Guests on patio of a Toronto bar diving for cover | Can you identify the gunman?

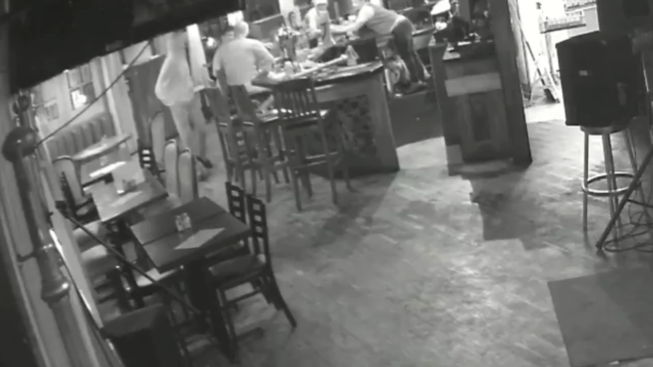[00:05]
they try and hide under tables and whatnot and the gunman approaches the intended victim and continues firing and he's obviously not in complete control of his firearm.
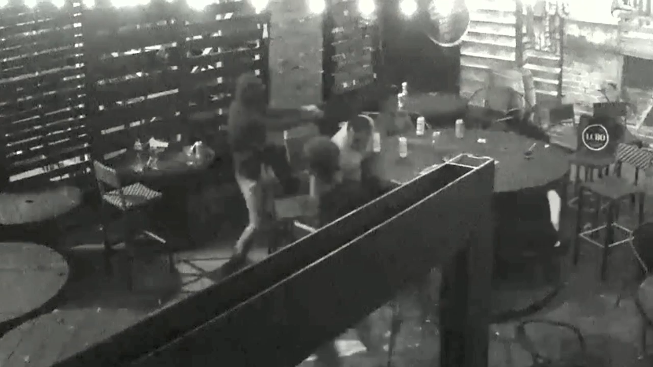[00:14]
We're very lucky and knowing the location of some of the wounds, I would say we're very lucky we don't have three murder victims here.
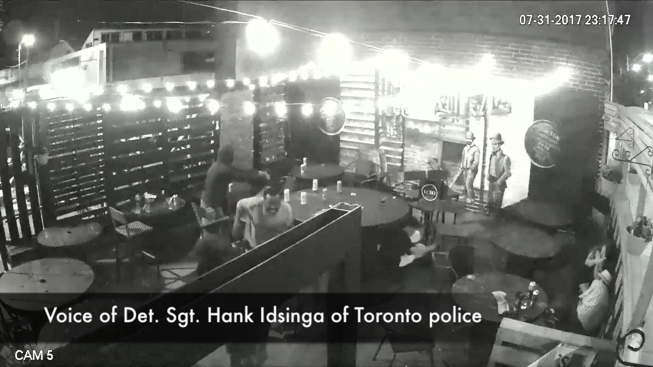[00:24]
I do want to get the video out there, I want people to see what is happening and what has happened and hopefully motivate them to say this isn't right, this shouldn't be happening.